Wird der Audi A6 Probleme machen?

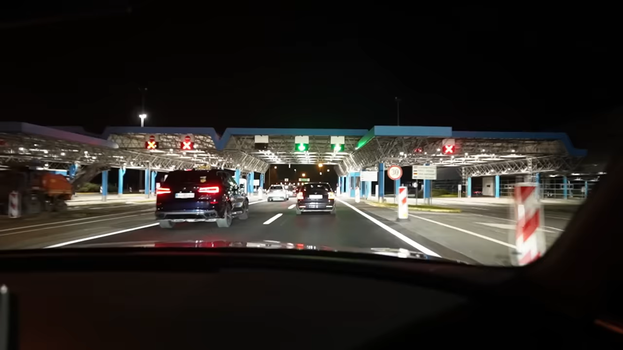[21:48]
Free Passage, siehst du? Freie Durchfahrt. Ja, aber das ist Slowenien. Aber jetzt sind wir in Kroatien rein. Jetzt musst du nur, glaube ich, Dings ziehen, die Ticket ziehen. Meinst du? Ich glaube, das war ja PayTal. Jo. Ja, okay, du hast gewonnen. 50 Euro. Ja? Ja.
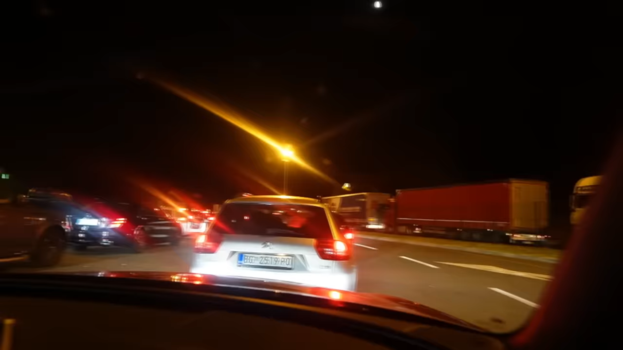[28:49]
Also wir haben jetzt 3 Spuren, wird gleich einspurig. Dann sind wir hier in der Grenze.